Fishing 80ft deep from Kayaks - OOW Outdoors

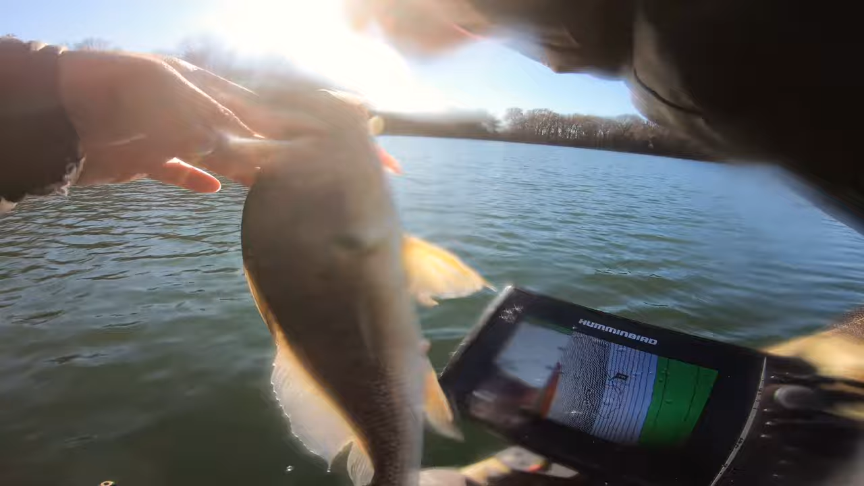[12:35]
Damn. Well. There we go. Vertical jigging. See my lure? Up and down.
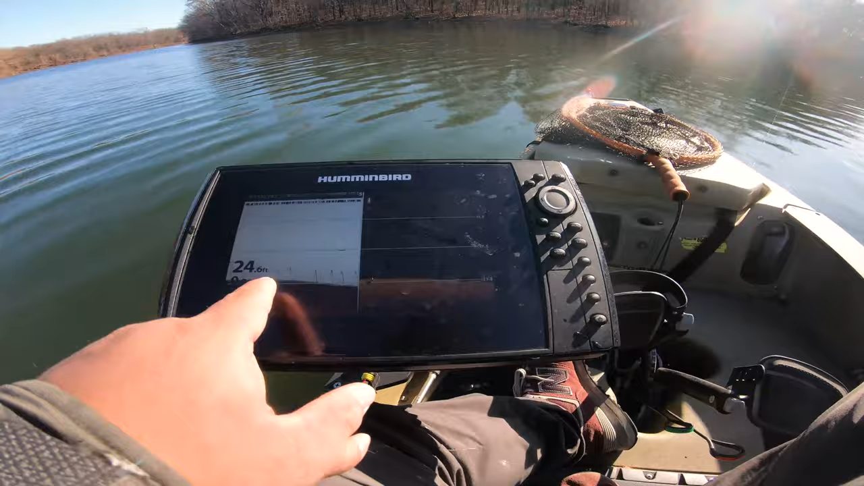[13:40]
There you go. That's a much better shot of it. There you go. That's what you do.
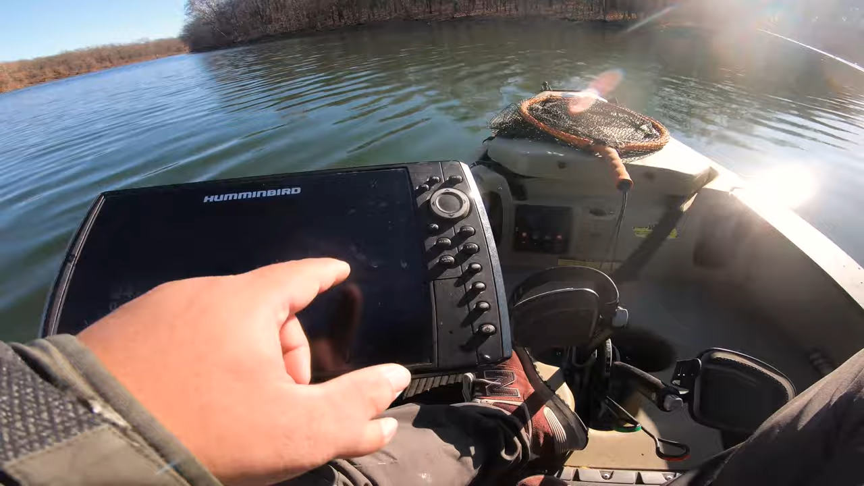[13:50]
You gotta go find the fish and then you just drop down on them. But lost the fish now. Marked it on my waypoints. Let's go check it out.